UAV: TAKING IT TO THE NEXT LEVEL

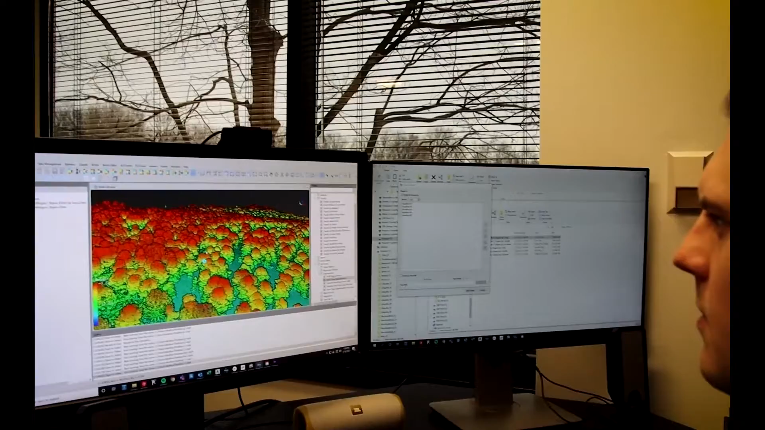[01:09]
By using drone LiDAR we can easily get topography for very difficult to get to places like cliff sides, mountainous areas, or steep hills.